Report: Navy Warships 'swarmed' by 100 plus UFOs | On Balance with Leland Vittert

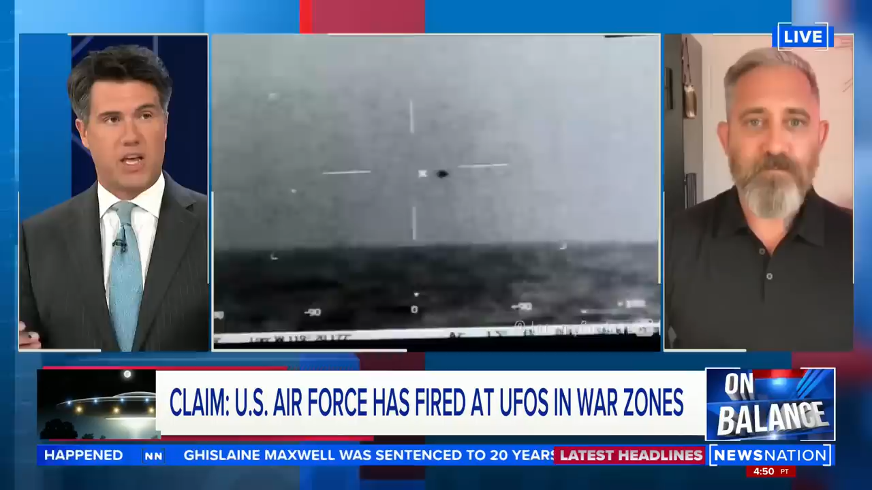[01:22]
so different than anything else that we've encountered right well the main thing that is where did they launch from where did they land how did they have duration how did they organize over a hundred units surrounding 10 of our Navy warships and just disappear not a single one found but it's more than just witnesses saying things I provided the footage you're showing on the screen right now all of those pieces of corroborative visual evidence showing craft that